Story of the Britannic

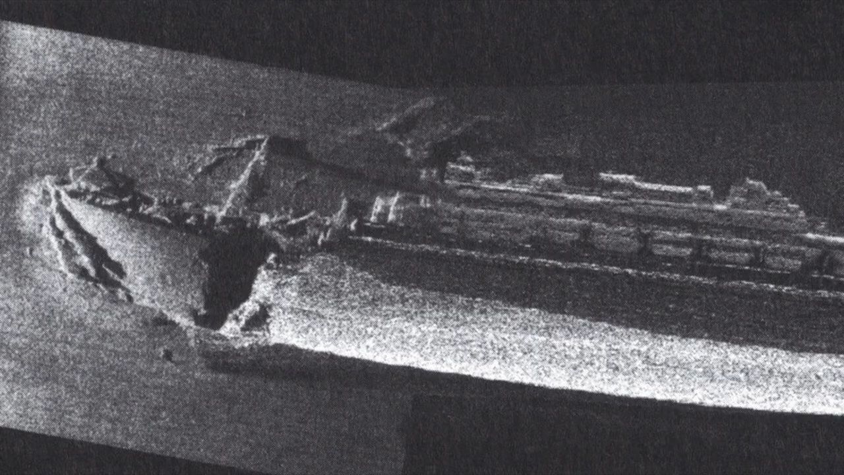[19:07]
A sonar scan of the wreck discovered mine anchors, and upon looking in U-73's log,